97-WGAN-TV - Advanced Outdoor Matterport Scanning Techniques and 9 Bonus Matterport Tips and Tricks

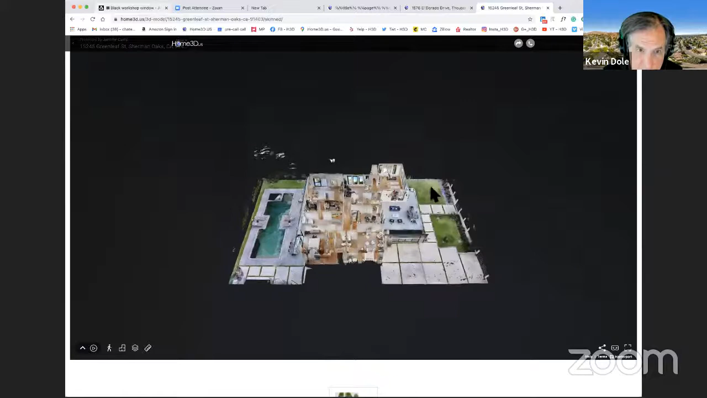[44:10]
And in this case, um, the house occupies, you know, a large proportion of all, like half half of the entire lot, we did everything except this side of the property where, you know, the garbage cans are stored and stuff like that. Um, and I also among,
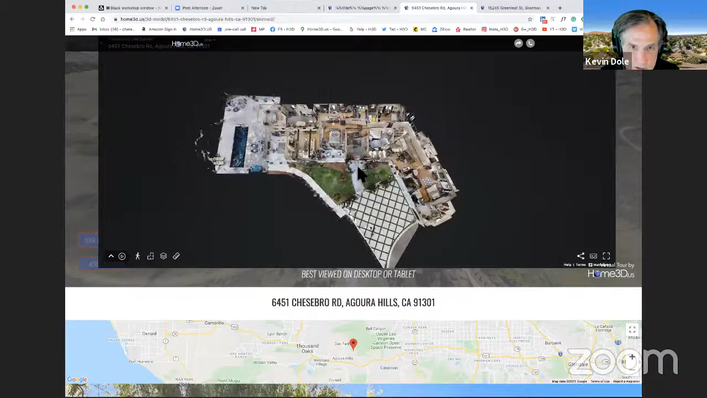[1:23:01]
So which way does the camera face? Yeah.
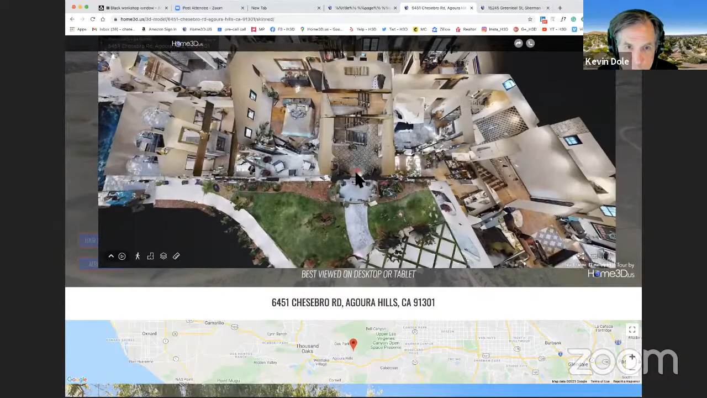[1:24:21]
In, in order, in order to get the mini map to be oriented roughly like I'm showing this model. Yes. Uh, the, the, the, the lens of the Matterport camera must be faced in this direction over here to the right. When you push the button to do that very first scan, uh, I don't know why they, you know, designed it that way, but that's just the way they designed it. Uh, if, if the camera starts the very first scan aimed 90 degrees to the right, then your model will end up in this, your mini map, uh, construction model will end up in this orientation.
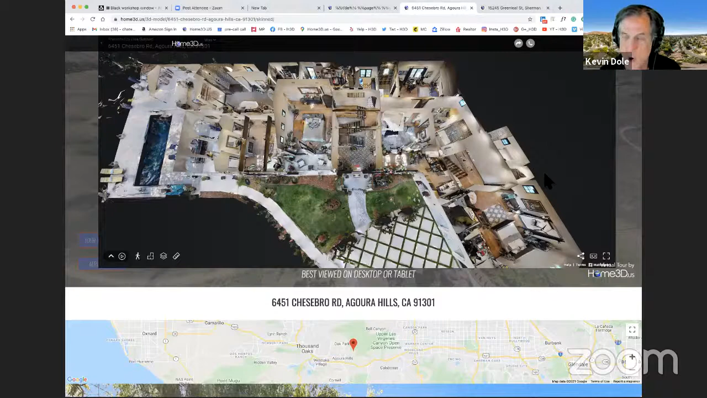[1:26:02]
I don't know whether it's true or not. I've never sensed that that was the case, but, but I, I could be wrong. Kevin, I'm going to challenge you on one of your future scans. Think about keeping the camera facing always the same direction, all floors, and maybe you'll report back if,
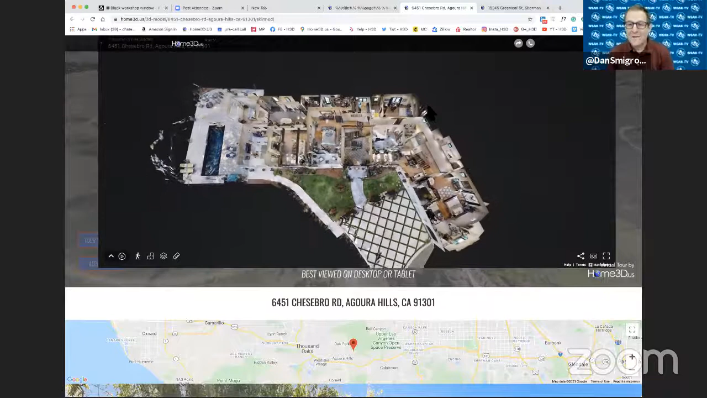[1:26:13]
uh, if you notice anything different in terms of either how long it took the process or anything about anything. Absolutely. All right. Uh, going back to, uh, Kevin Dole's, uh, bonus tips and tricks. Number two, mark mirrors and windows as you enter a room. Why is that Kevin? Absolutely.